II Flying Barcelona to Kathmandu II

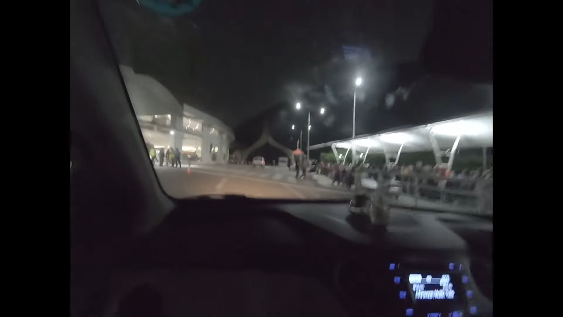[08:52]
La, finally reach home in Nepal in the airport, new terminal arrival. Airport ramro cha tara elevator chai bhayena, lift.